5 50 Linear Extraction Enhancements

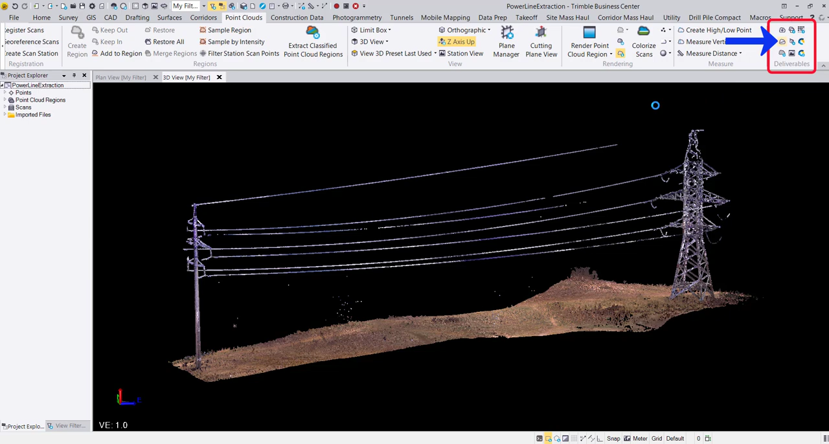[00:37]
Starting at the top of the commands pane, we can first adjust our line settings as needed. Next, we can select the start point and the end point. When I select my first wire for extraction in the graphic view,
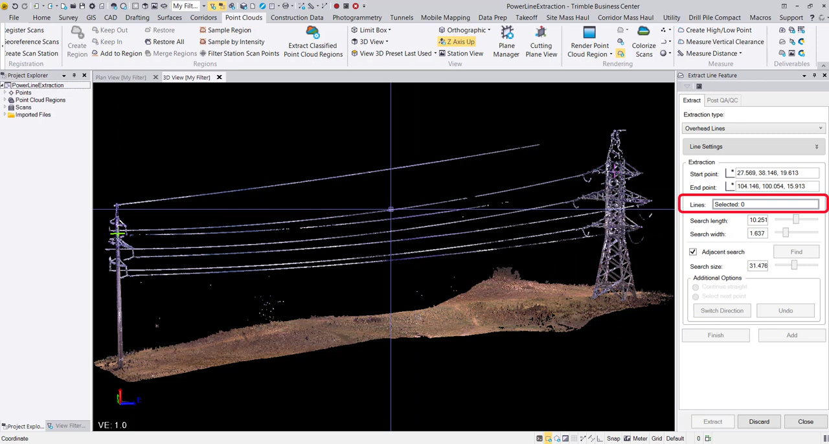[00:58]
an orange search box now appears in the 3D view. This search box was added as an enhancement to automatically detect wires within the dimensions of the search box. This can speed up your extraction workflow as the user no longer needs to click on each individual wire desired for extraction.
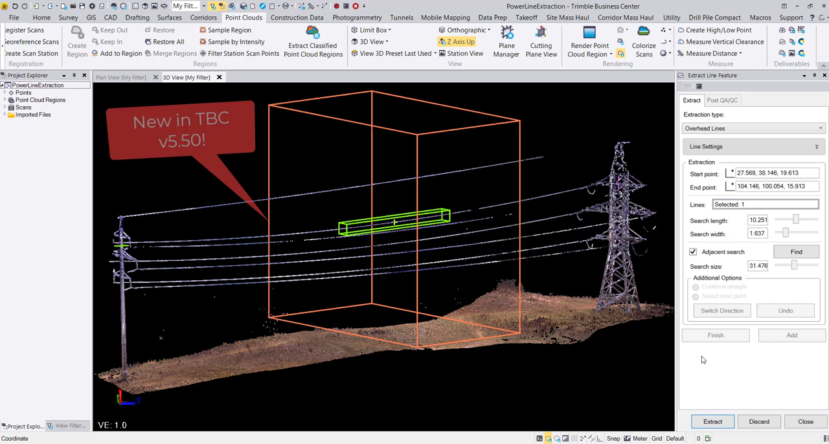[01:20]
We can see that adjusting the search length also impacts the length of the search box. The search box can be turned on and off by checking or unchecking the adjacent search check box. The size of the search box can also be adjusted by utilizing the search size slider control. You want to ensure that the search box is big enough to encompass all wires desired for extraction.
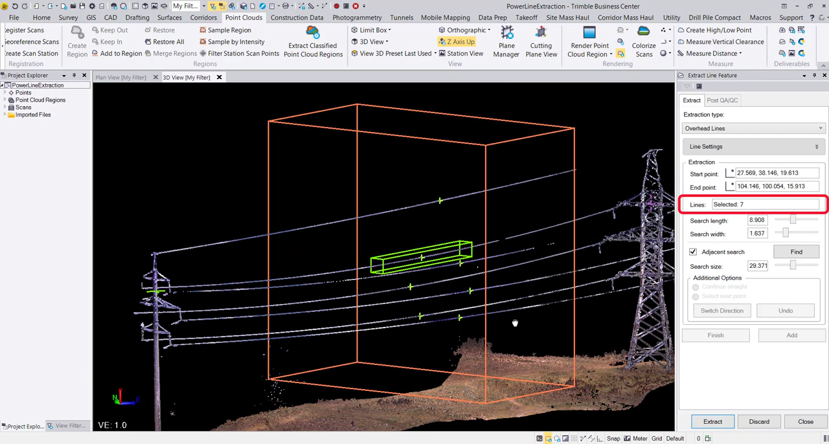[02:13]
Here, all of my wires were successfully detected. The search length and width of my first input wire will also be applied to the automatically detected wires.
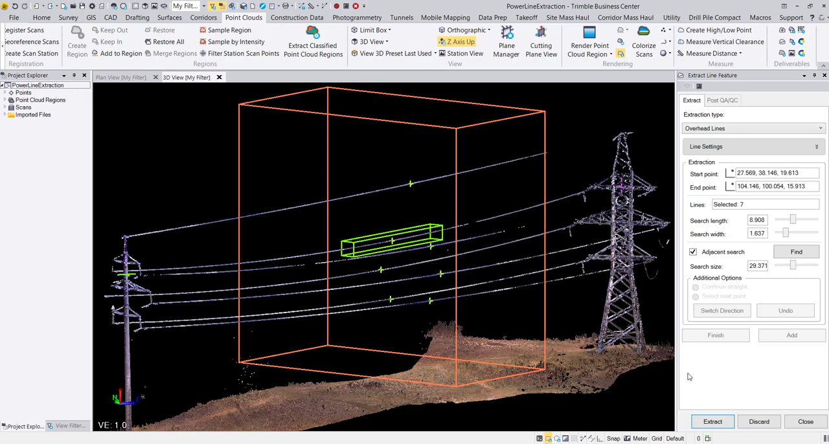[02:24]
Now I am ready to hit extract.
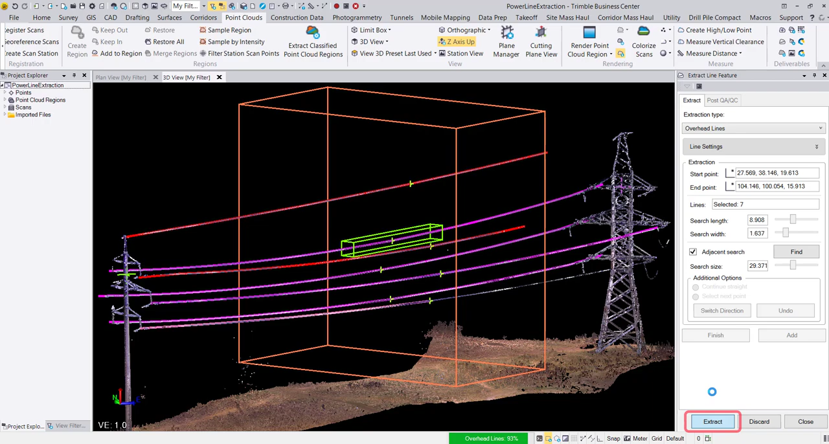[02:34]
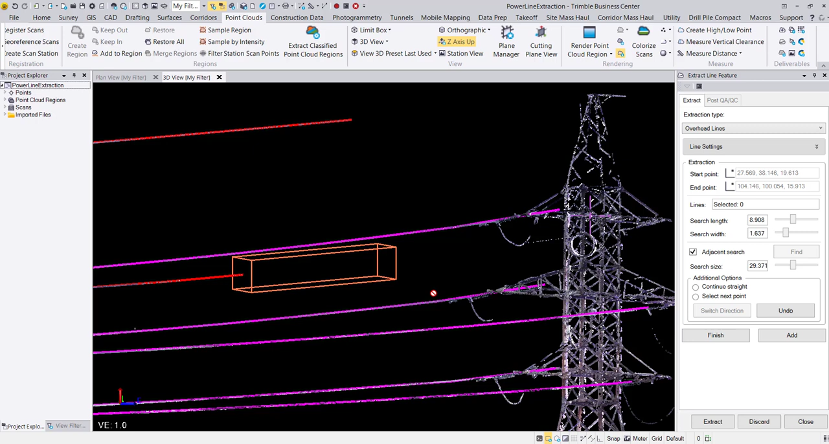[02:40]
We can overcome gaps in the point cloud data with the mid QA QC options that were included in the TBC version 540 release.
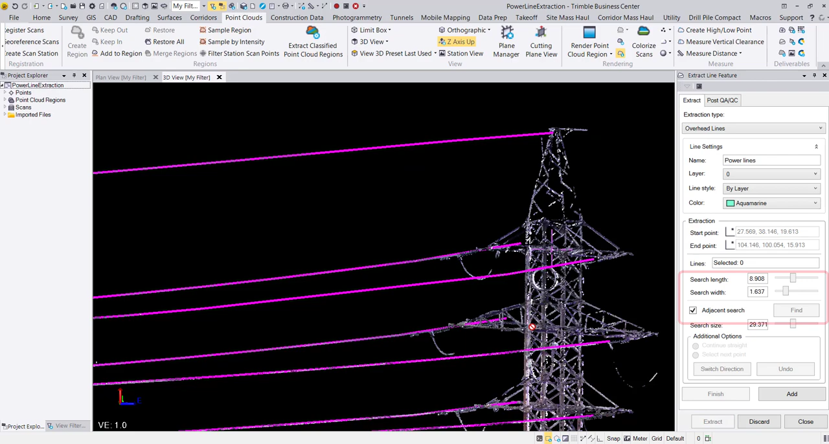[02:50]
Once my wires are extracted, I can hit add to add my extracted line strings to my TBC project. Optionally,
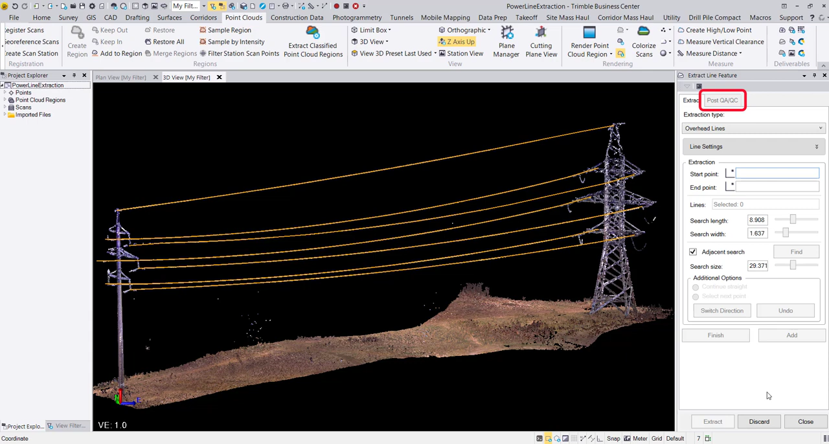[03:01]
I could make additional enhancements in the post QA QC tab prior to hitting add.
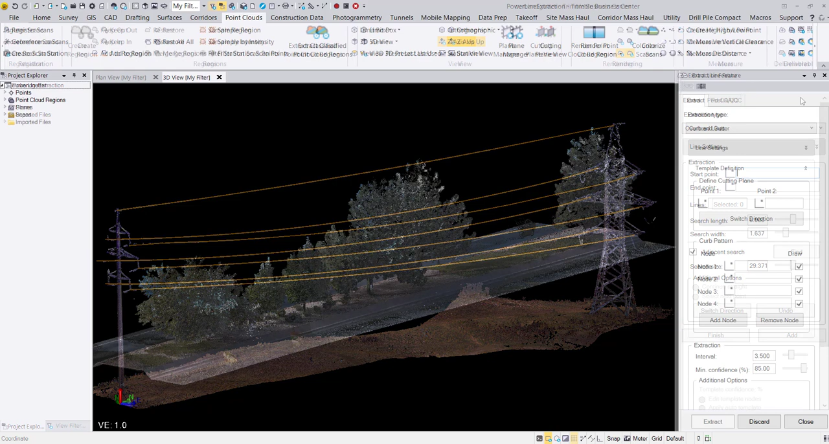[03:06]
Now, let's take a look at enhancements made to the curb and gutter extraction workflow.
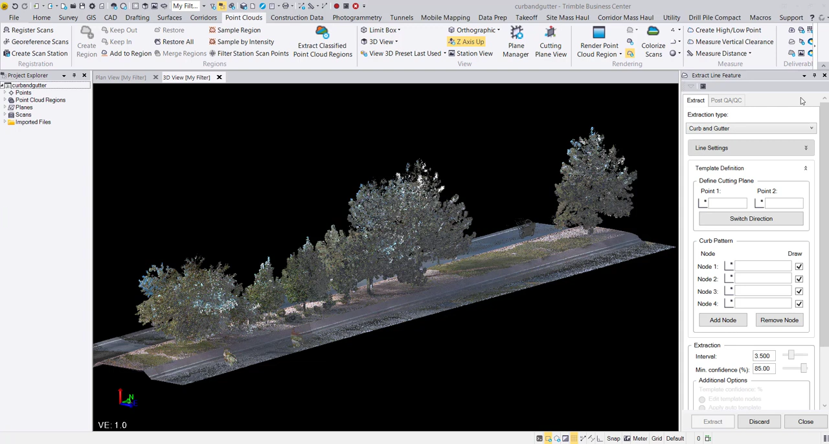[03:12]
After setting my extraction type to curb and gutter from the extraction type dropdown,
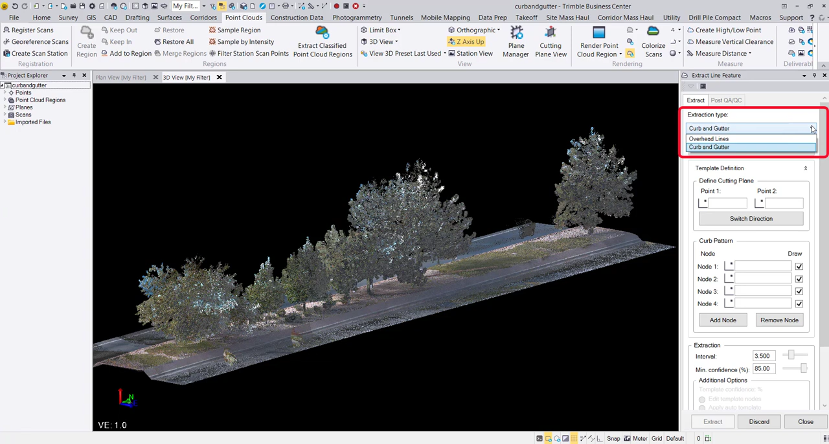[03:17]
I can begin my extraction by adjusting the line settings.
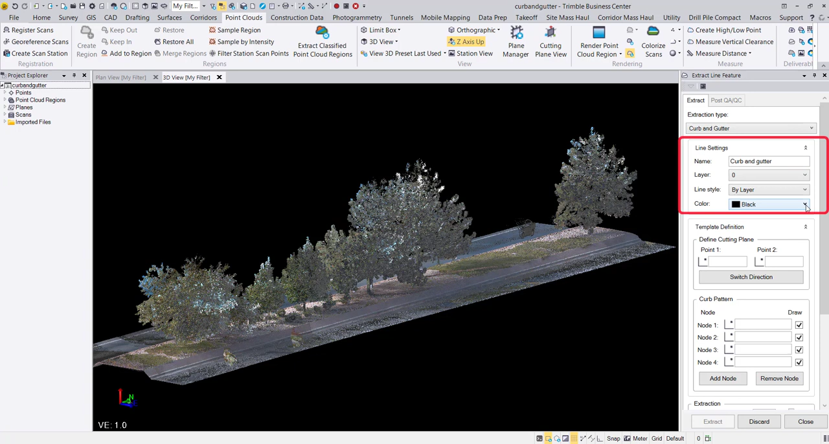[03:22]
Then, I will select a point 1 and a point 2 to define my cutting plane.
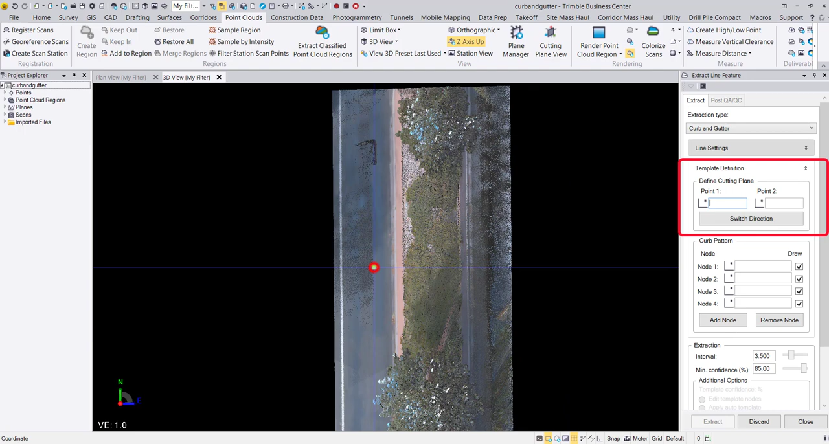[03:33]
Moving down the command pane, we can next define the curb pattern profile to be used as a template by the extraction process.
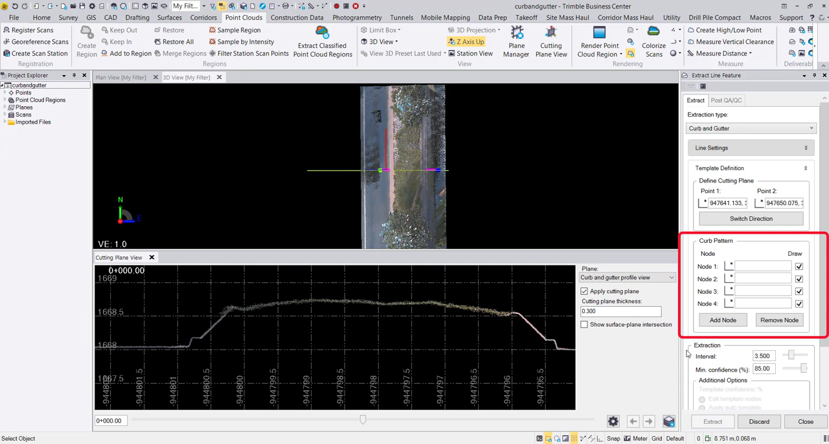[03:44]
Here is where we will see the enhancements added to the curb and gutter extraction workflow. We now have the option to add nodes with the add node button and remove nodes with the remove node button. The curb profile can now be defined
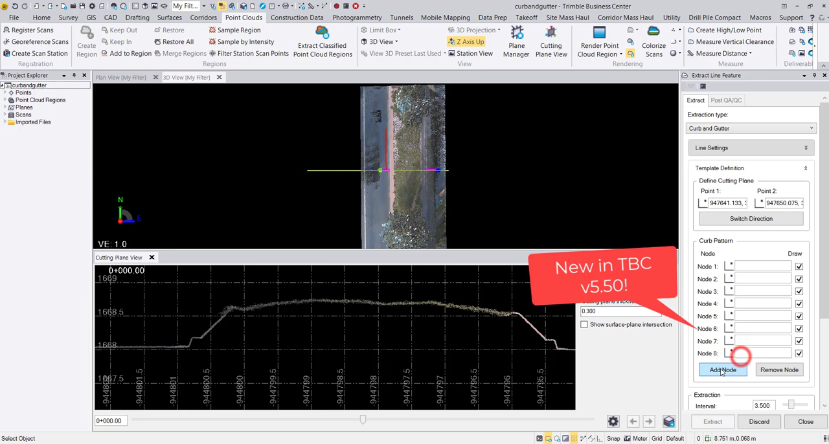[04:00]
by up to 10 nodes or down to 3 nodes. As you can see, I purposely defined my cutting plane view to generate a cross-section view of the island in this point cloud dataset. Here, I will define 8 nodes to extract both sides of the island at once.
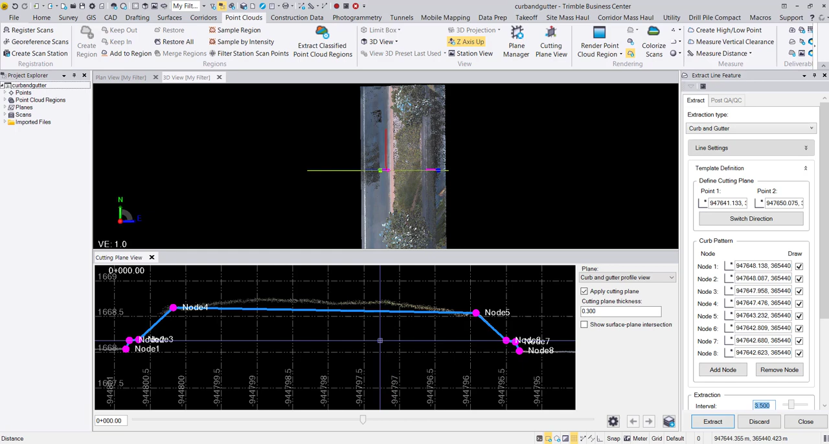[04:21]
Optionally, we can also uncheck the draw boxes to indicate that a line string is not extracted based on the node.
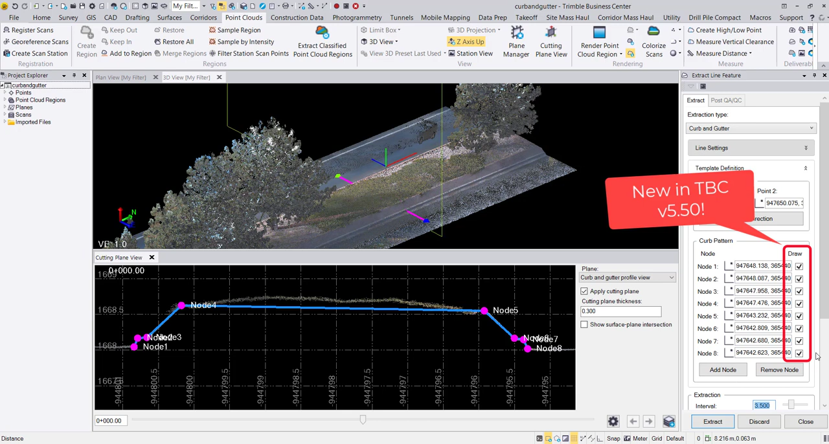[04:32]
I will uncheck node 2 here for demonstration purposes. When I am happy with my set interval and minimum confidence value, I can go ahead and click extract.
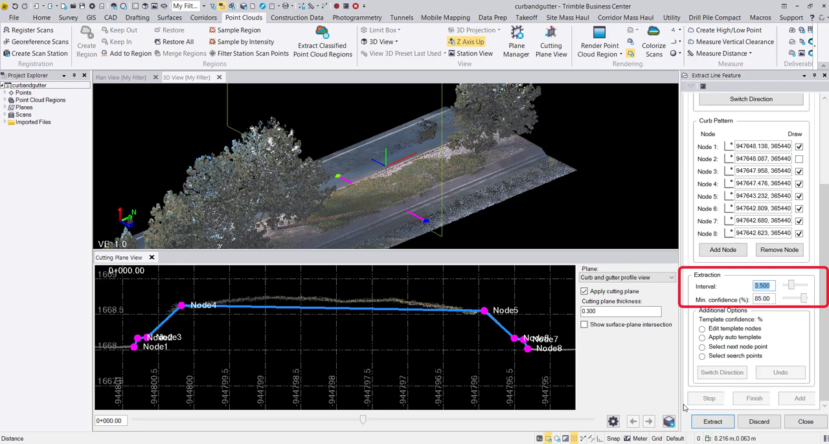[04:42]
As we follow the live update in the graphic view,
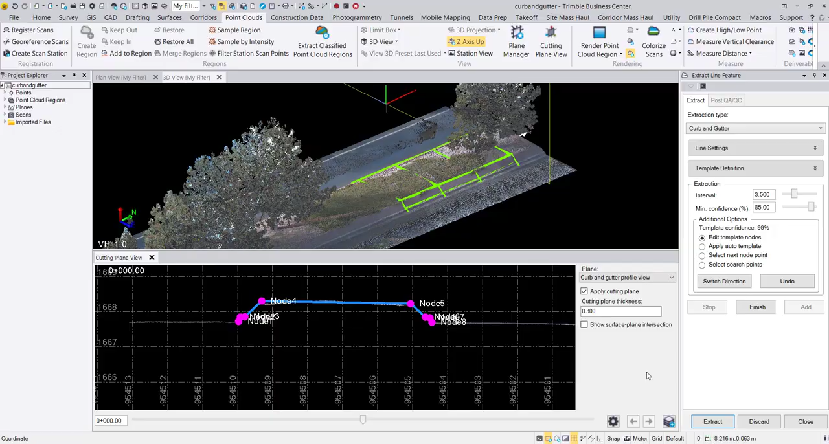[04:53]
we can see that the line following node 2 is not extracted since I unchecked the draw box.
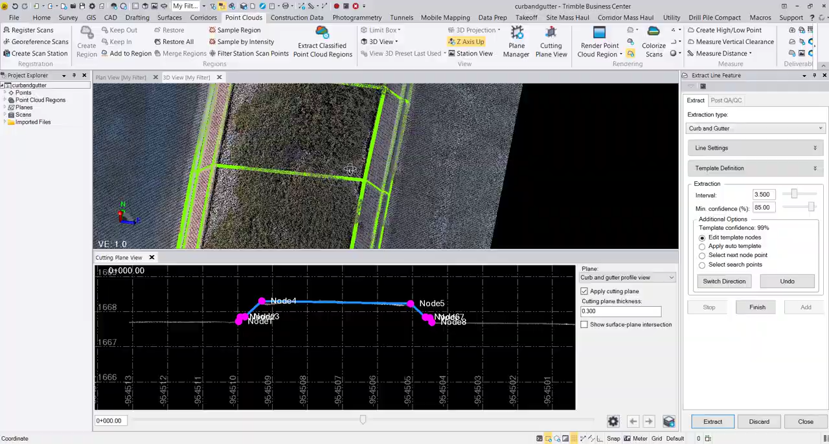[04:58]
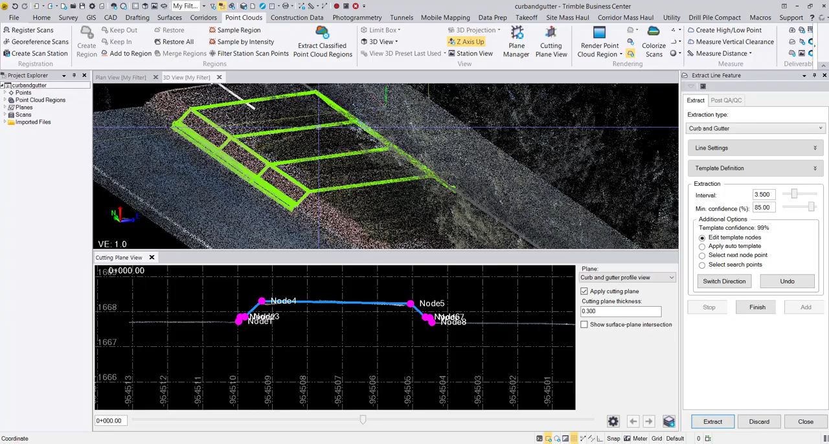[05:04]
If the extraction stops at any time, we can implement the additional options as a mid-QA QC check.
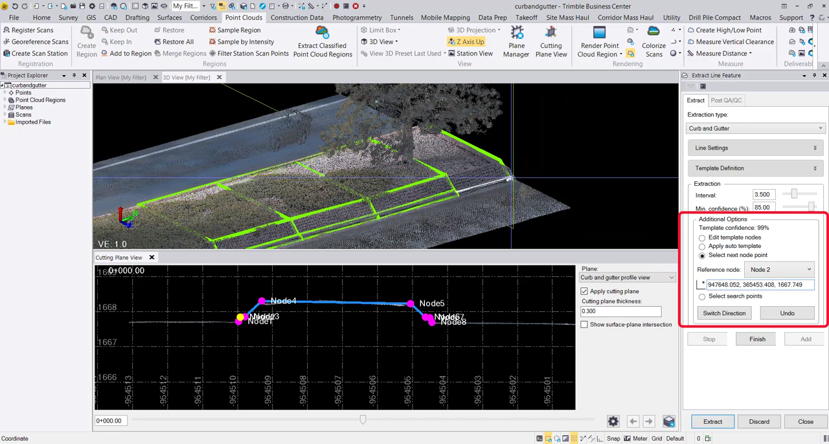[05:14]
It is important to note that adding the capability
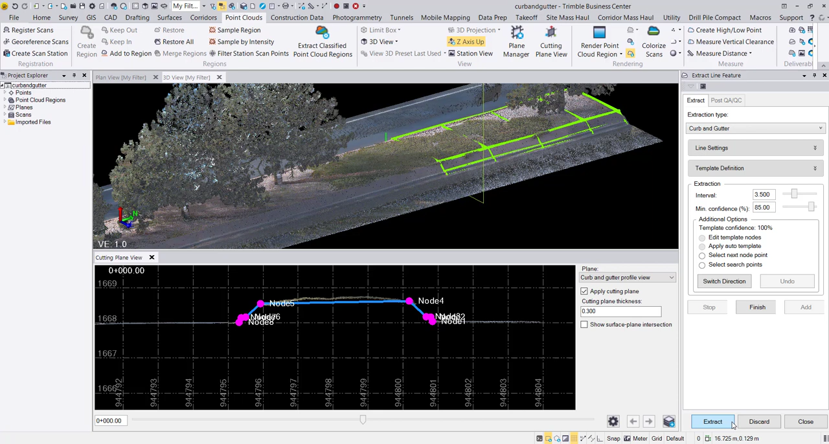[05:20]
of extracting up to 10 nodes may have the potential for other use cases such as extracting concrete barrier walls.
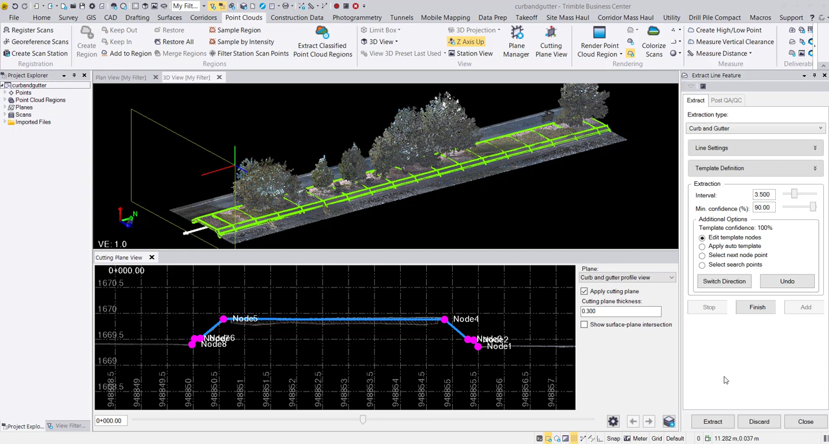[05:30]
When my curb and gutter lines are completed, I can go ahead and hit add to add the extracted line strings to my TBC project.